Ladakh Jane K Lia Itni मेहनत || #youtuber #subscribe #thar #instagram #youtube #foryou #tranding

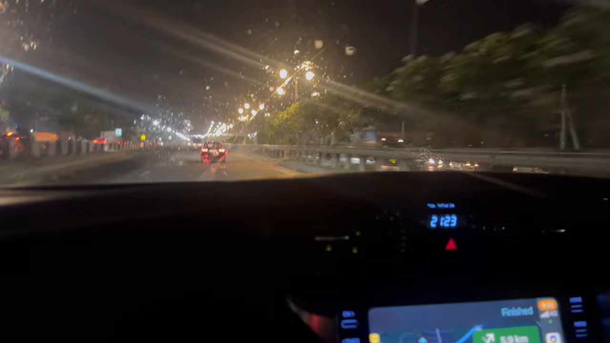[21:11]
अभी हमें टाइम लगा घर पहुँचते 3.5 घंटे लगभग, ये लगा लो कहीं बीच में रुके तो 4 ही घंटे, ठीक है। चलो दिखाता हूँ आपको आगे कहीं रुकेंगे जब।
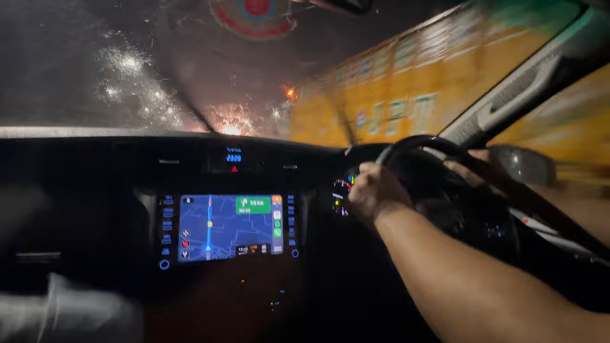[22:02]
भाई टाइम अपना, टाइम कित गया इसका, टाइम हो गया 11:29, 48 किलोमीटर अपना घर रह गया, 1 घंटा नेट, और बारिश आ रखी है बहुत जबरदस्त, ठीक है।
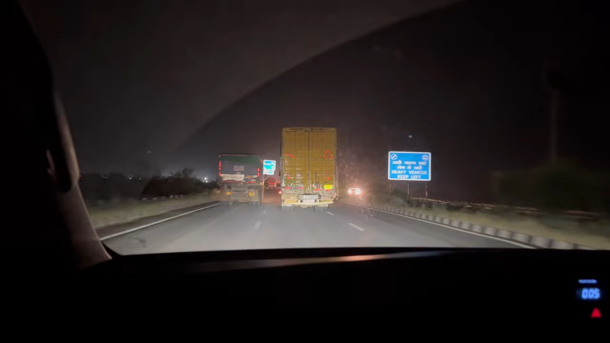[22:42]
भाई हम पहुंच गए खरखोदा, 500 मीटर से कट अपना, और अब यहां से चलेंगे अपना सीधा गरी, गरी आए और तो क्या यार, कहा जाना है, ठीक है। घर चल के फिर मिलते हैं आपको, बाकी 2 मिनट और बने रहो लोग में। भाई पहुंच गए अपने घर पे, ठीक है, सामान वामान उतार लिया।